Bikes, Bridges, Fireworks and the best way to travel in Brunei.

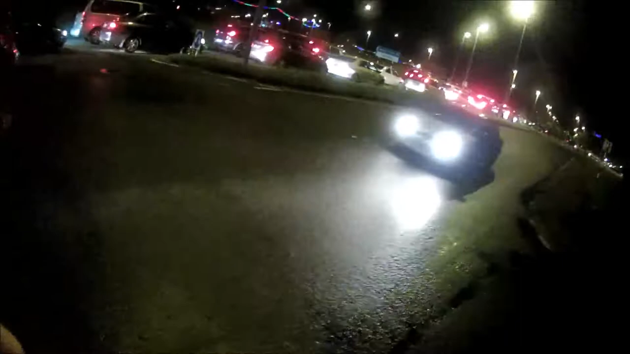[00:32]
And I thought anyone who wants to drive into this was crazy, so I thought I'll go by bike, which is a much better option, even though it has been raining. Cycling pretty much always wins when it comes to going into a city. So this is us. Going to be a bit chaotic, that's for sure.
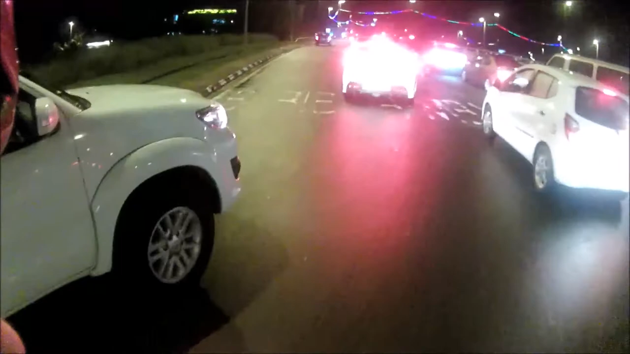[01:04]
Coming through. Wow, I've never seen it like this before, but everybody in the whole of Brunei wants to see this show. It's going to be an incredible fireworks display. This bridge is probably the biggest structural engineering project undertaken by the Sultanate in many, many years.
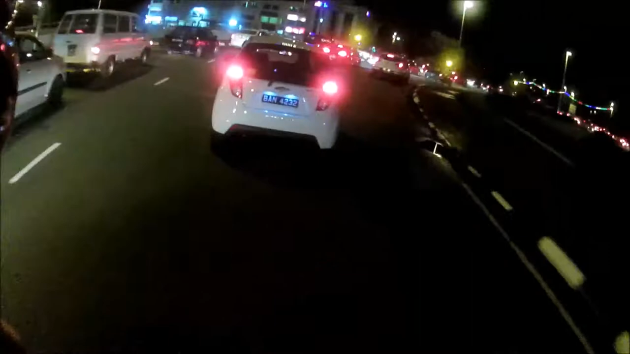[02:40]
And, man, I thought I was gonna get drenched on the way in. But it looks like I'm gonna be all right. Looks like good luck is on my side so far. As long as I don't get hit by a car, we should be good.
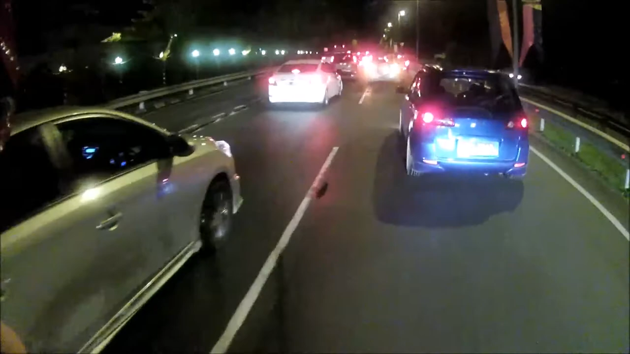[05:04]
technically I'm doing the same thing, but see, when will people learn to get out of their cars, huh? On your right.
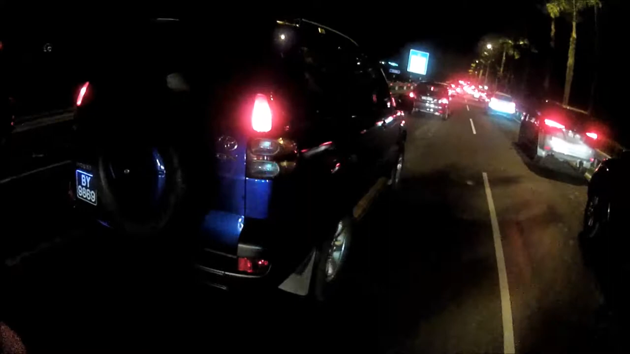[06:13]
So, I'm going to try and get on the hard shoulder if I can. Once I get on the hard shoulder, I should be good. Now, here we are. There we go. That's better. Woo!
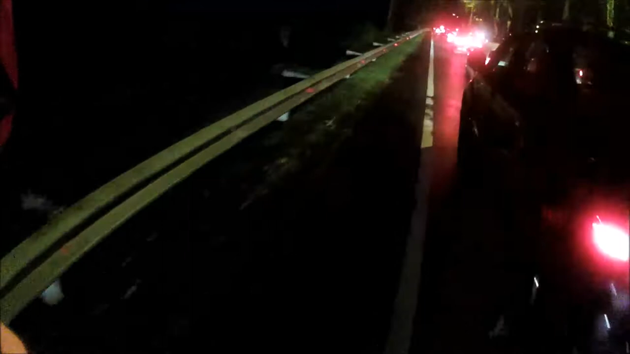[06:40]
Don't know how well you can hear me, but I thought I'd do a commentary on the way there anyway. I might fast forward some of this actually, when it starts to get a bit boring. I suppose this is what London looks like now. Big cycle track and lots of stationary cars. Okay.
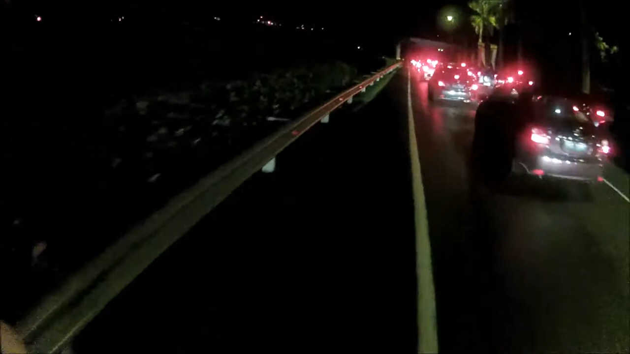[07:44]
Yeah, I've never seen it like this before. Just solid traffic all the way. These people don't stand a chance of getting in. Place is already full. I mean, you can't fit, I don't know, 10,000 cars in a place that can only hold a couple of thousand. Not a great night to break down.
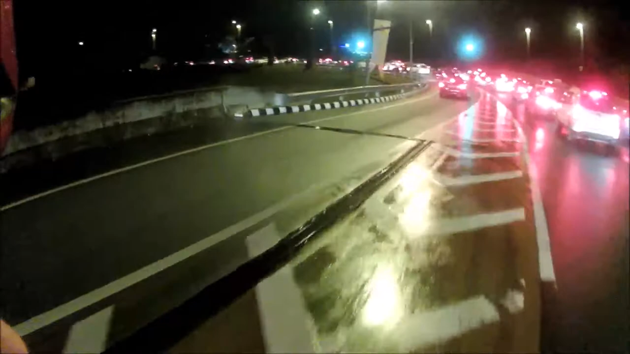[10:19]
here. So I think people are trying to get around it somehow or find other alternative routes,